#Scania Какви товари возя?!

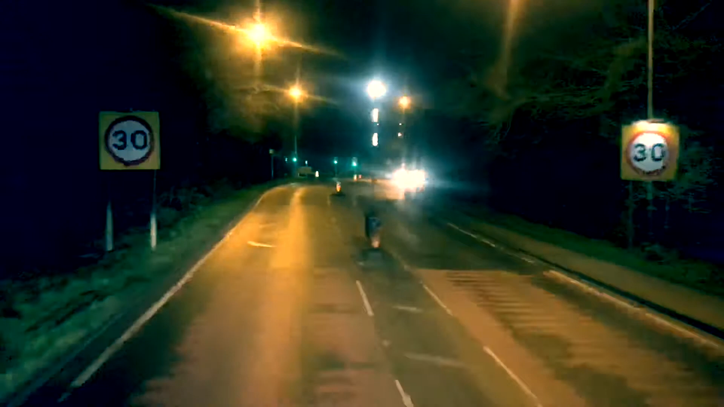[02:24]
Това е тук. Това е тук от ляво. Ограничение 30 мили. И ако минеш на червена сафара, штрак.